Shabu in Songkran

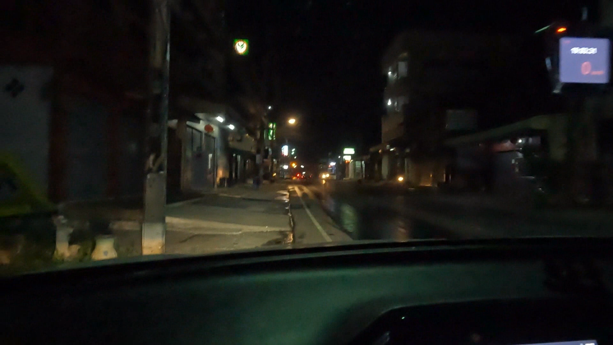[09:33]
So we've finished at Big C. We went to the cinema to get a huge bucket of popcorn for the children when we get back home. And you can see it's dark now, so it's past 7 o'clock in the evening. Sun's been down for a while. Now it may focus, may not focus, but Let's have a look at what the outside temperature is. And it's April the 15th.